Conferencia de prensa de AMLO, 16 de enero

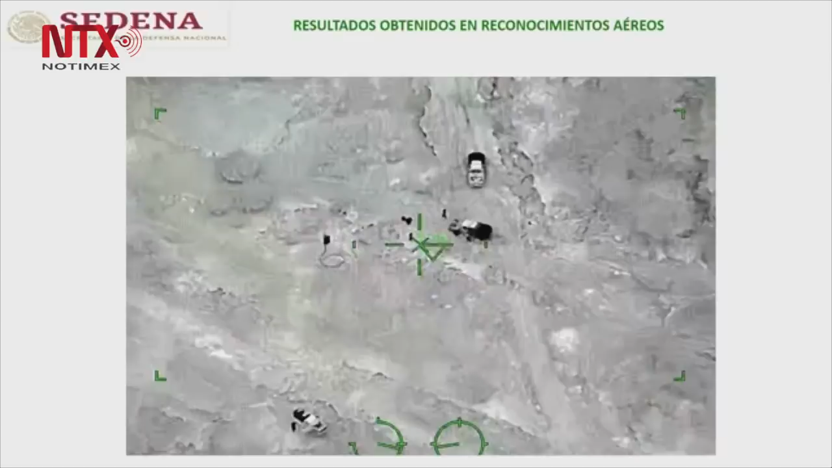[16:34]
Esta fotografía fue tomada a una altitud de 20 mil pies, tomando como base el terreno, está dando 8 mil la diferencia, 12 mil pies de diferencia, aproximadamente cuatro kilómetros. Tuvimos la oportunidad con este alertamiento,